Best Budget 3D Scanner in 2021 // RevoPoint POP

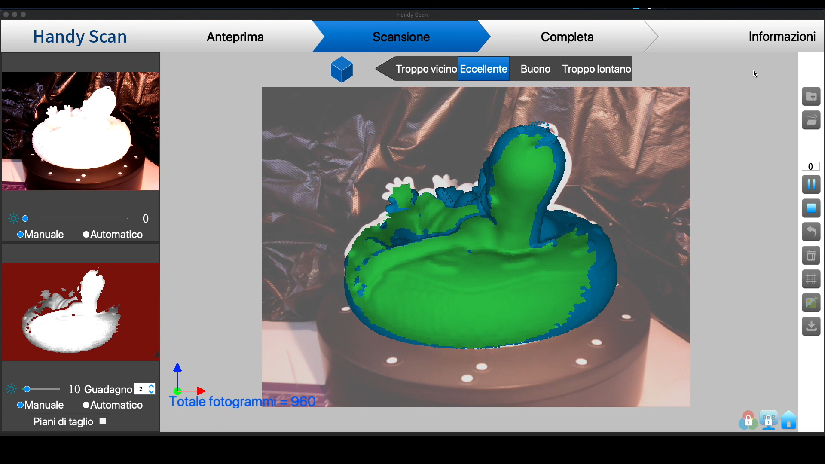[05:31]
The software is pretty basic as you can see, it has your tracking camera in the center,
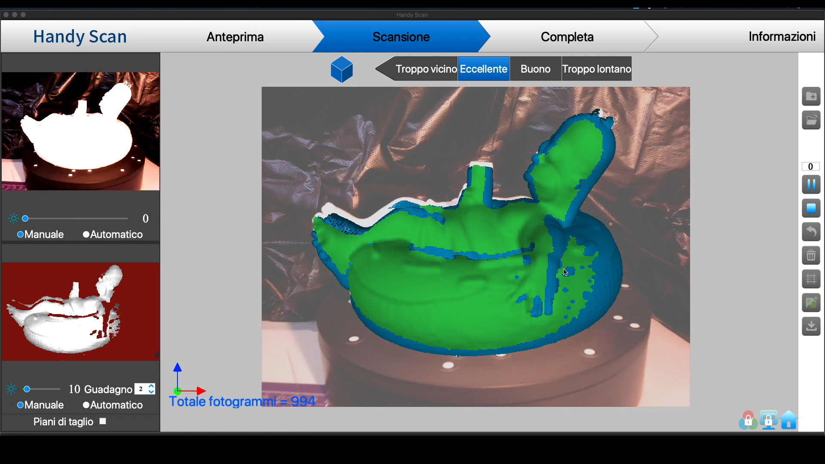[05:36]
on the left you see your exposure and what's actually picking up the camera and on the bottom left,
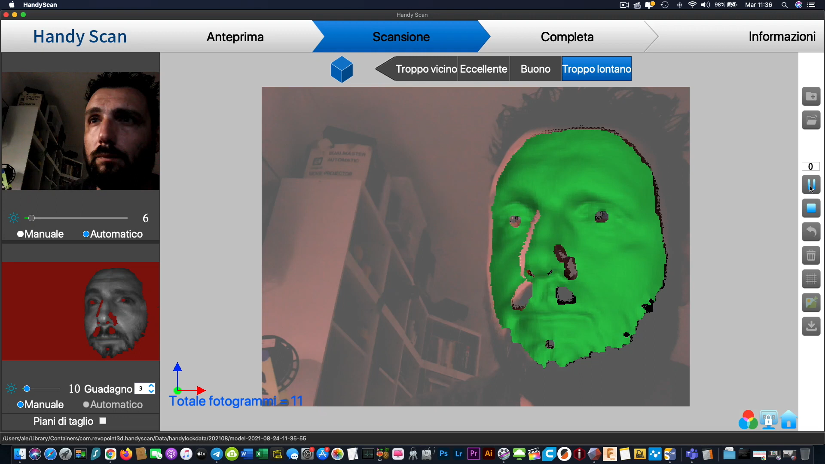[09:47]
is perfect on the skin side,
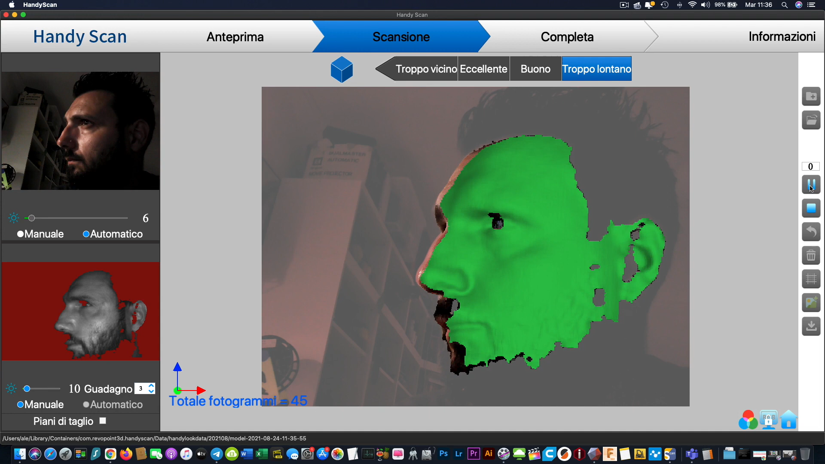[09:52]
but it's practically awful and zero where the beard is.
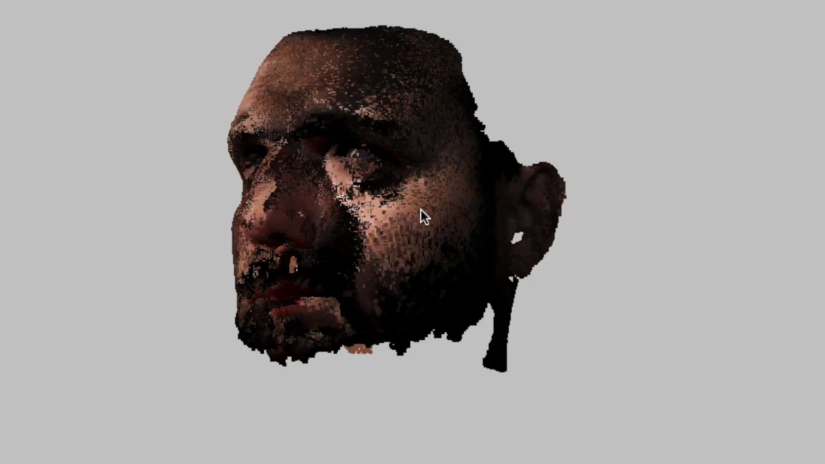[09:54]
I'm sure that if I would shave everything and show my horrible chin,
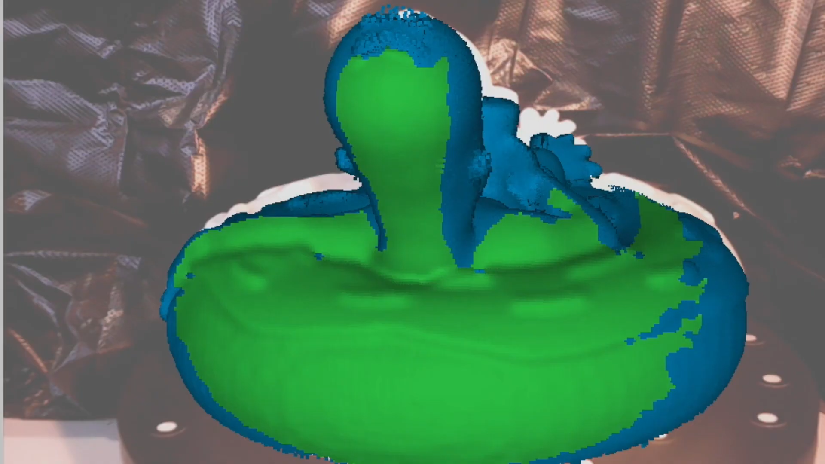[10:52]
And as you can see, it picked it up really, really nice.